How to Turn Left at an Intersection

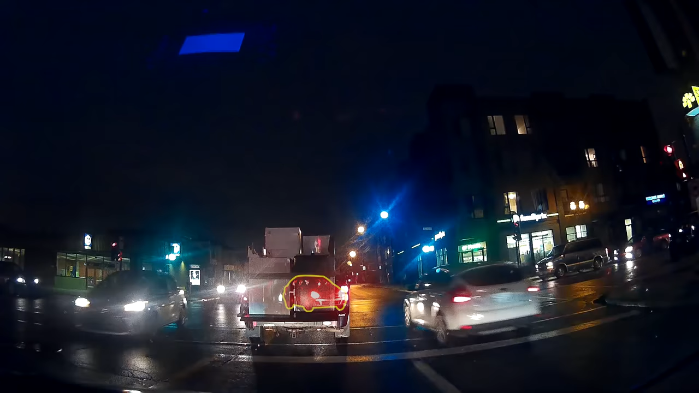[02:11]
so we advance to try to see something. The problem now is that the pickup already turned, but he can't turn yet, so he's blocking me.